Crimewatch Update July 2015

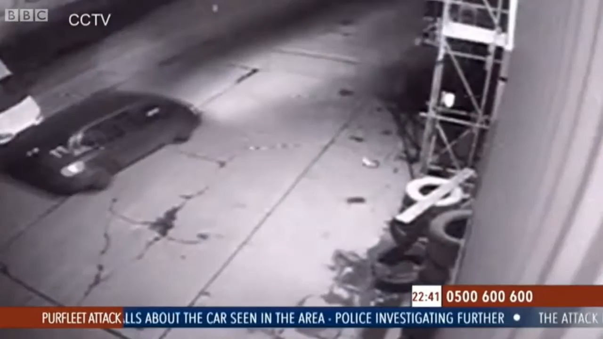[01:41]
Yeah, it is. It's on the 28th of January 2015, around 7 to 8pm at night. It's at the Ensign Industrial Estate in Purfleet.
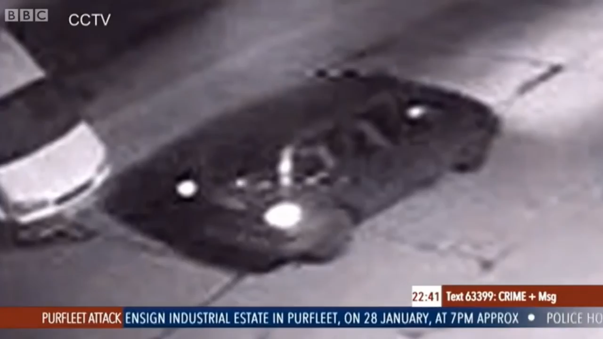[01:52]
Let's just take a little look at the map of the location of that. I mean, you know, people will be familiar with it in that area. It's a big place, a lot going on. It's a large industrial estate.